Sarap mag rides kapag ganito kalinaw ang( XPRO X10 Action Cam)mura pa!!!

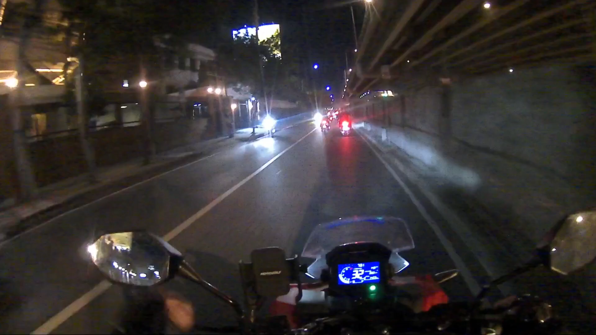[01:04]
Traffic pa rin. 7:31 na. My goodness.
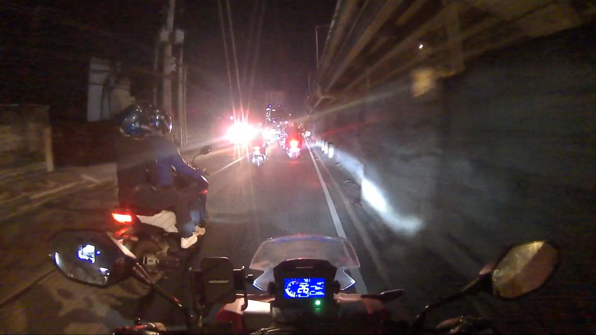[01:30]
Ito yung way papuntang Tagig. West Service Road tayo. Sa East Service Road yun, traffic dun. Maraming truck kasi dun eh. Kaya dito tayo. Kasi dito naman talaga yung way namin. Tingnan natin.
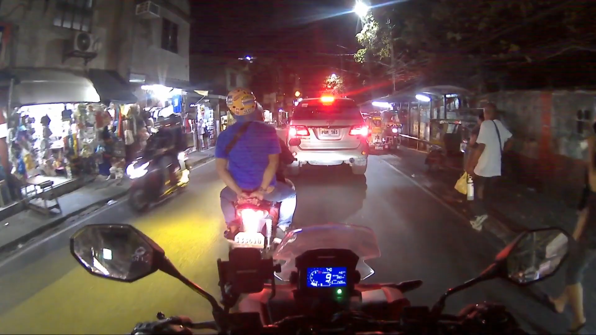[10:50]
Nagpasan na natin ang napaka-traffic na bigutan. Andito na tayo ngayon sa pae. Papasok na tayo sa Upper Bigutan, Barangay Upper Bigutan, mga repa.
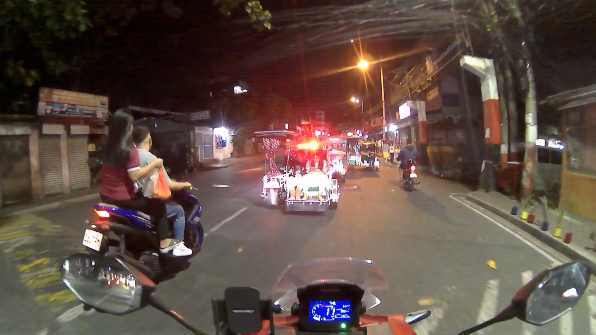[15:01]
nandito tayo sa may barangay hall ng Upper Bikutan, bandang kanan papuntang Maharlika yan, mga repa. Siyempre may boundary yan sila, barangay Maharlika naman yun.
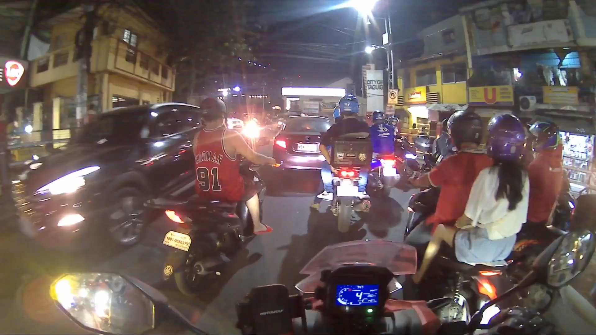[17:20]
Pag kumaliwa ka, papuntang Bikutan, Pasay ulit. Kasi FTI na yun, Arcasot. Ito kanan, papuntang South Signal, Central Signal, North Signal, C5.
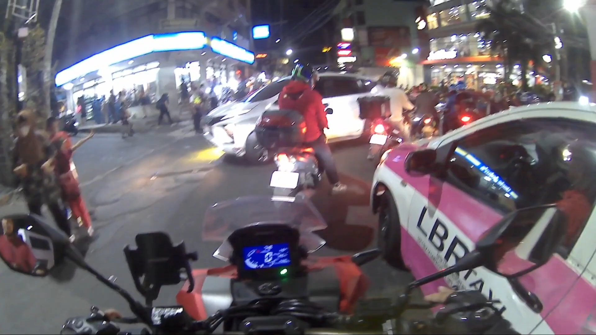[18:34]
Kung sino lumaki dito, alam mo, Triumph. Yan si Jollibee. Ito tayo barangay ni Cap Jun. Jun, Laurel. Si Kuya Jun. Barangay niya to. Busy place na rin to. Si Cap Jun, no? Yan, buntang palengke na signal, no? Oh, busy-busy, di ba? Okay.
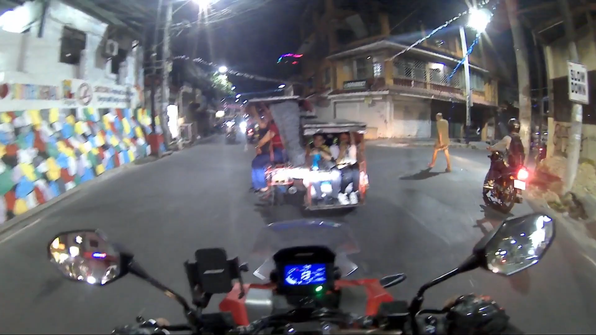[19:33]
Ito, pag kumahanan ka, pumuntang central na, ano, punta Sipay, Bagunoy. At dito tayo, mga repa.
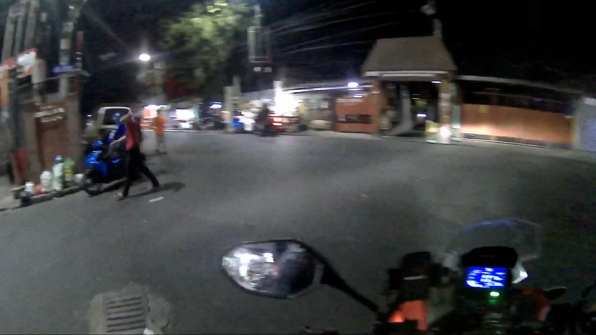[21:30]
Pero dito tayo. Ayan. Kaya. PC action ah. Nagbablog ako eh. Sayang. Karera sana tayo. Ah, joke. Paikot lang ito marepo at palengke. Dito ko kayo dinaan kasi para makita niyo yung view. Diba? Ayan, pumuntang libis kanan. At palengke, kaliwa. Ayan. Dito tayo yan para makita mo yung view.
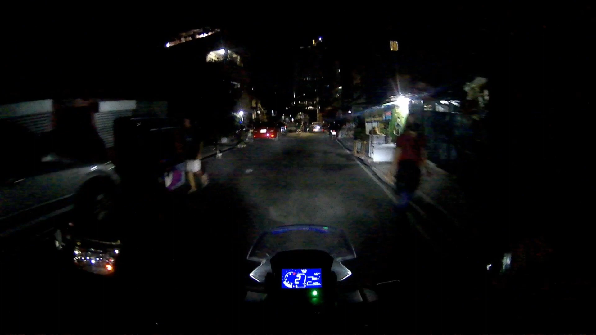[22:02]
Ayan, right. Oop. Ayan o.
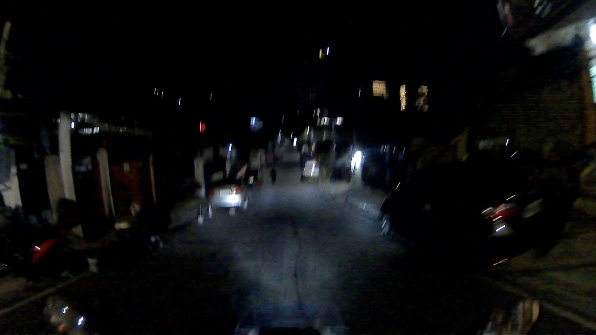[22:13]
Yan yung bahay ng ninang namin, yung mataas na yun o. Shout out ninang.
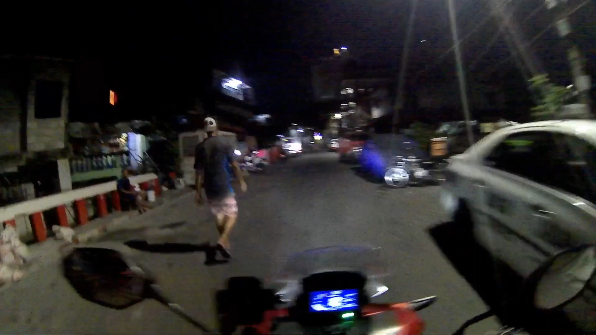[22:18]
Ito yung dating putol na tulay. Ayan, wala ng court.
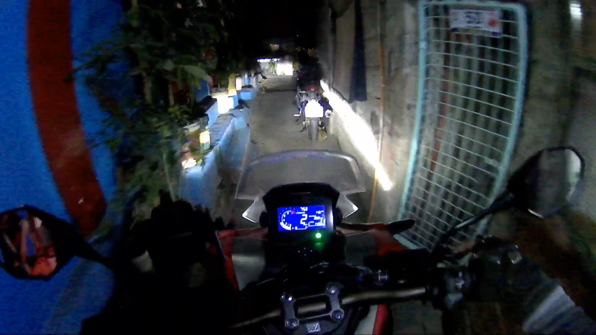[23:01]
Yung taas nito mga repay, nakita yung mga building, yun yung Arca South. Uy, buti wala pa mga motor dito ah.
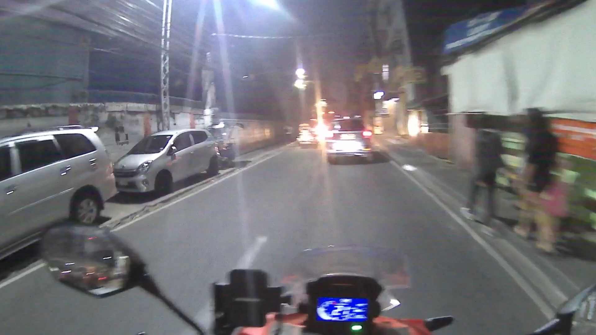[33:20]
dito na yung paradaan ng tricycle sa pae. We are approaching Mikutan.
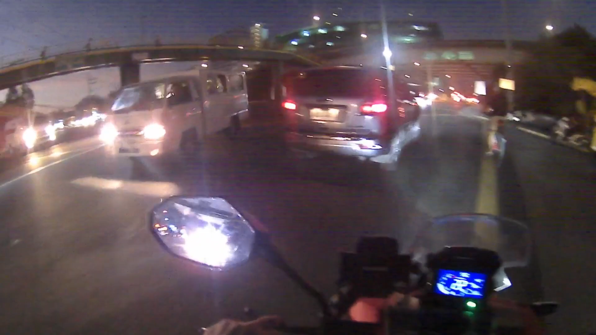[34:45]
Shoutout sa mga kaibigan nating mga tulog pa dyan. Gising-gising na. Mag-alas 6 na po ng umaga. Alright, we're going to West Service Road. Yan. Oo, mali yung pinasok na isa. Buti sarte mo, kaibigan. Wala pang ano. Walang traffic enforcer. May traffic enforcer, iyak ka.